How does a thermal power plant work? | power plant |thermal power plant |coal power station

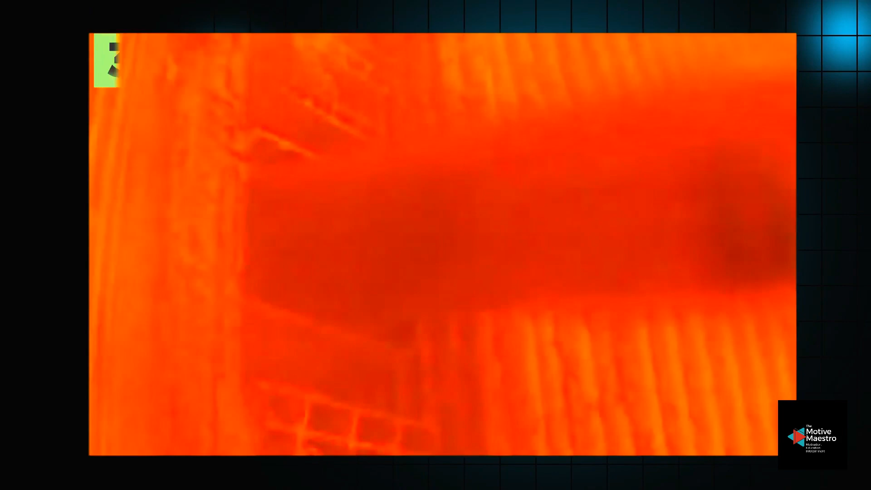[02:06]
the boiler we're going to ignite that coal and we're going to get combustion so that is our fuel system we may also use